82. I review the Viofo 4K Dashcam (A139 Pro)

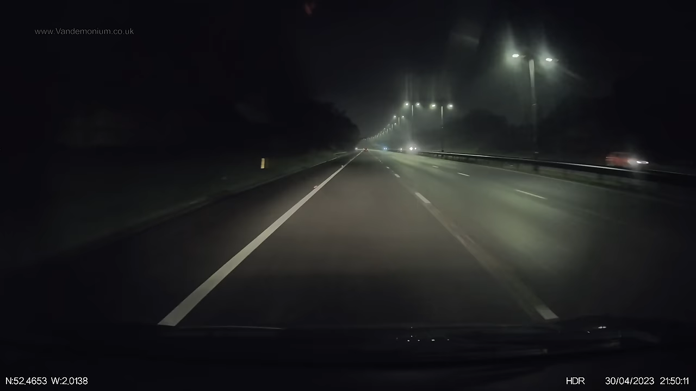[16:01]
conditions i.e night time this is a well-lit motorway my headlamps are on dipped beam so can we read this car's plate no not at any stage
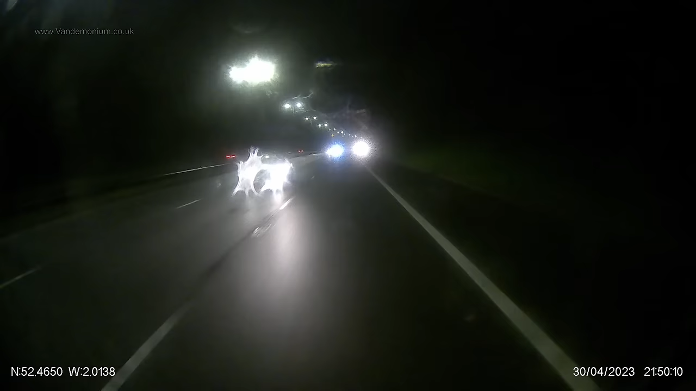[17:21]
really but on a rainy motorway through a grubby back window it doesn't really stand a chance of making out anything and for the hardest test of all this is an unlit road with just my headlamps on full beam you'd get the gist of any car movements but little detail as another car approaches i dip the headlamps and the poor dash cam doesn't have much to work with as shown here no